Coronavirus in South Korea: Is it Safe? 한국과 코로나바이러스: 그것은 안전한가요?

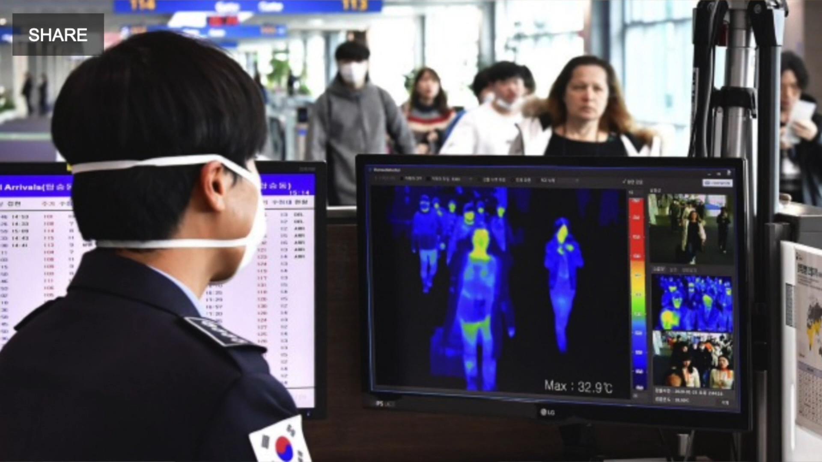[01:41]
On screen: max 32.9°C
as soon as you fly in they are checking you they're checking your temperature I mean they're keeping you there because they really want to make sure that everyone is properly tested and so